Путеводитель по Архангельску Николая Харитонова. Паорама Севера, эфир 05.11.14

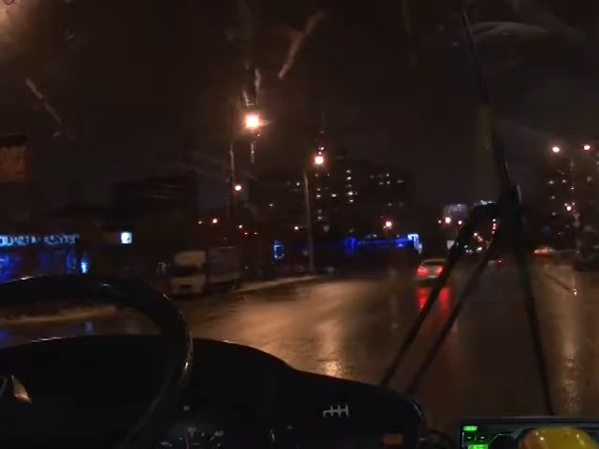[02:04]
После презентации книги гости «Ночи искусств» отправились в автобусную поездку по Архангельску,